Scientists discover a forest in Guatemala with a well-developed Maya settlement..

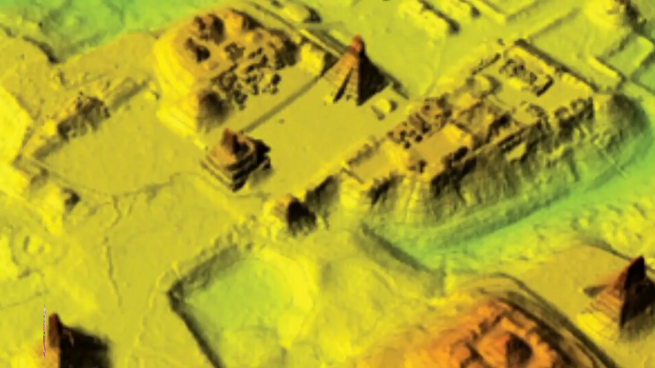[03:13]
The lasers fire millions of pulses at the ground every four seconds. Their reflected wavelengths are then measured to provide raw data about the terrain.
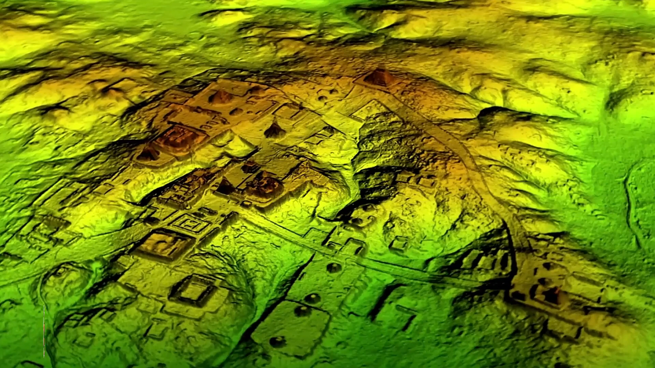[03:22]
In some ways, LIDAR is like the sonar capabilities of bats.
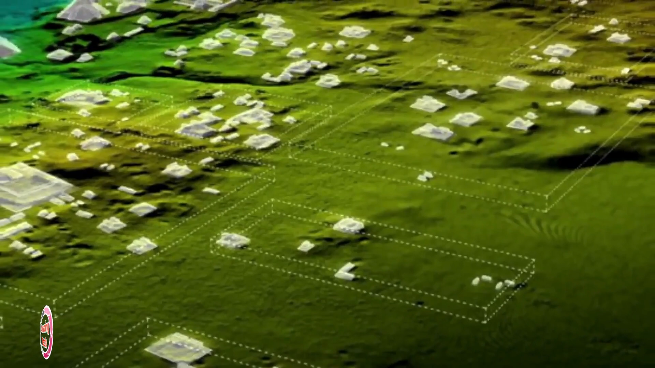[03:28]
And the PECUNAM-funded project used LIDAR to survey more than 800 square miles in Petten's Maya Biosphere Reserve,
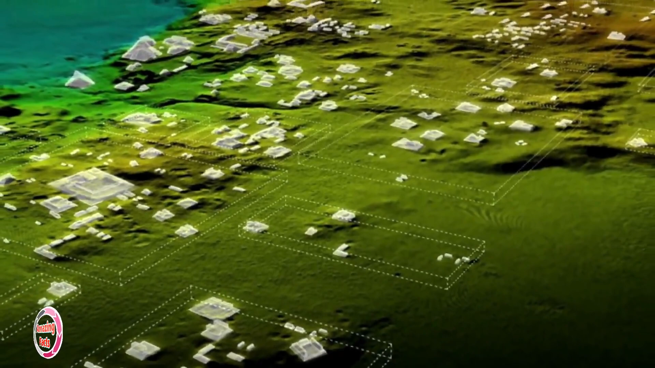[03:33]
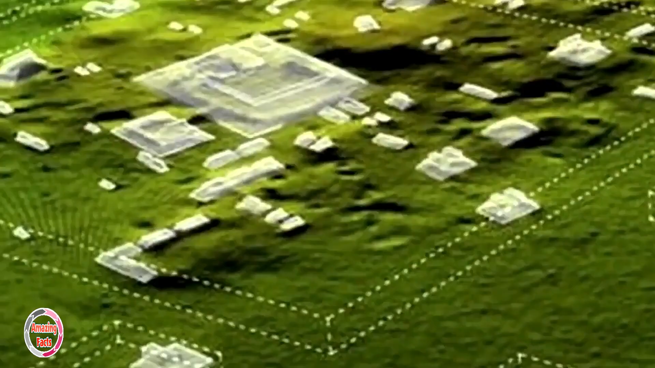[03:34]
a protected area known to contain several sizable archaeological sites. Furthermore, the data gathered has given the researchers a detailed and unobstructed look at the landscape beneath the trees.
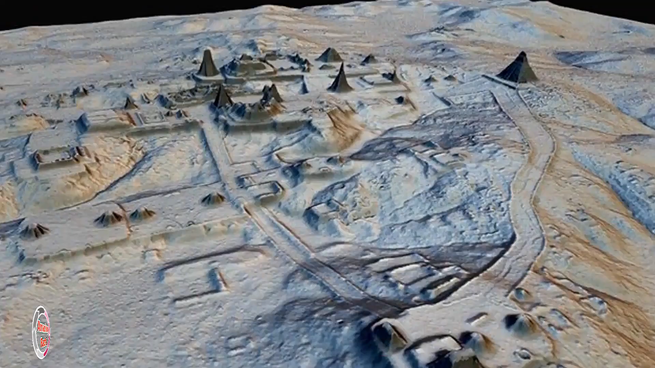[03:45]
Essentially it has produced something of a 3D map of the area.